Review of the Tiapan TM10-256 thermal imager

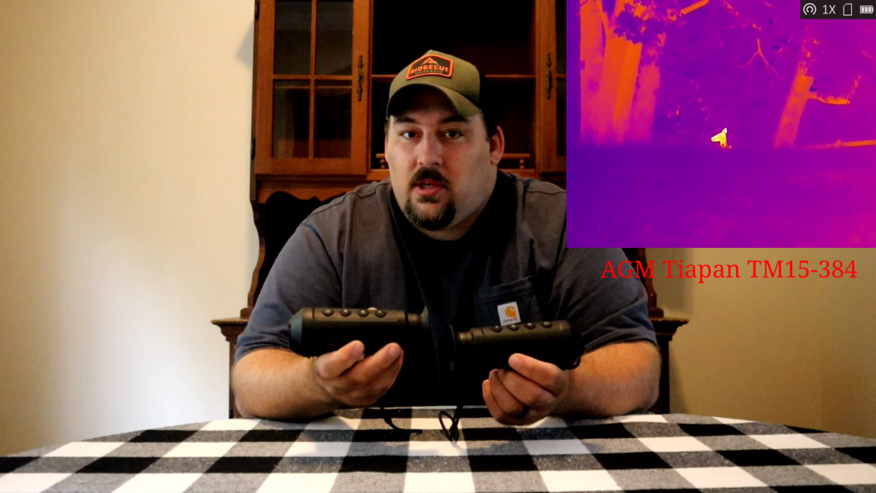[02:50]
It's got very good quality image, nice and clear, definitely tell it's a doe. Now this next one you see is the TM10. I don't know if you guys can see a difference in it or not.